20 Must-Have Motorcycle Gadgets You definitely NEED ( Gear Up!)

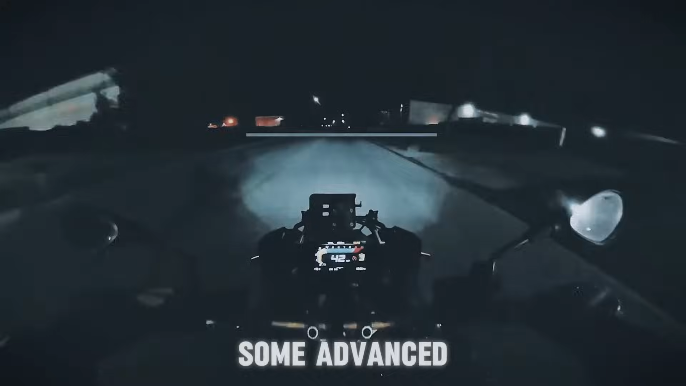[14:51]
Some advanced systems even project warning symbols onto the road to alert you of pedestrians or animals. With adaptive headlights, your ride becomes safer and more enjoyable, day or night.